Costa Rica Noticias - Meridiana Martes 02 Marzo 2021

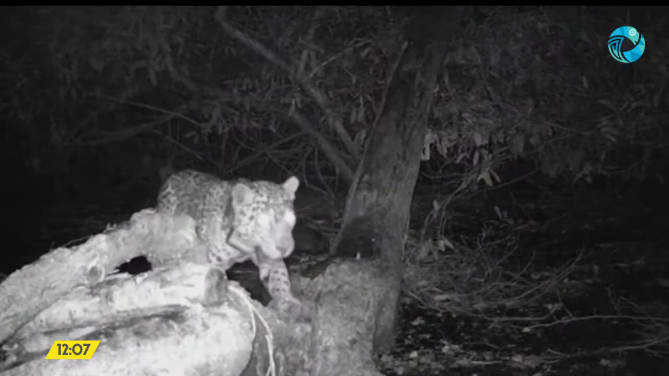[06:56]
Es objeto de estudio del programa Jaguar del Instituto Internacional en
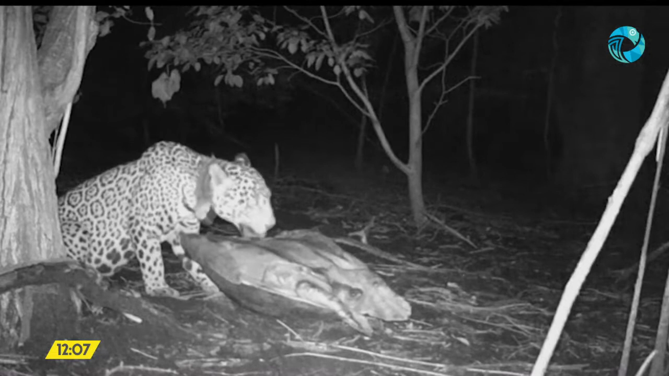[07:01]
Conservación y Manejo de Vida Silvestre de la Universidad Nacional. Desde el 2014 porta un collar GPS y es captada constantemente por las cámaras trampa ubicadas en Playa Naranjo en el Parque Nacional Santa Rosa. Ella muestra a la perfección los resultados de un exitoso programa de conservación, pues cumple un patrón poco común en su especie. Ha tenido al menos dos partos. El último se registró en el 2019 y dos de estas crías aún la acompañan.